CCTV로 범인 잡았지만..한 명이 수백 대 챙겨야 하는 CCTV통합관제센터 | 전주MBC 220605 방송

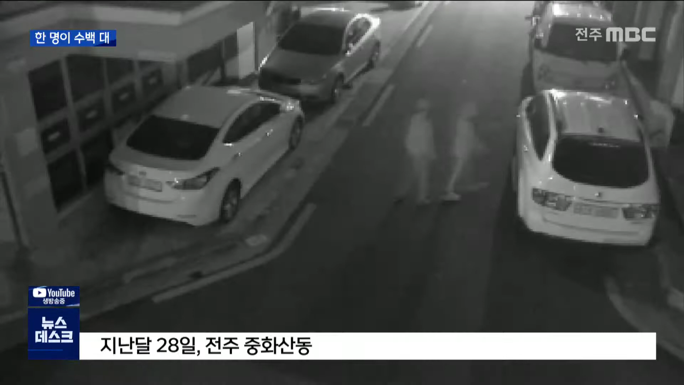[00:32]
좁은 골목길에서 차 주변을 서성이던 두 명이 차 문고리를 만져보고 잠기지 않은 차에 들어가 보기도 합니다.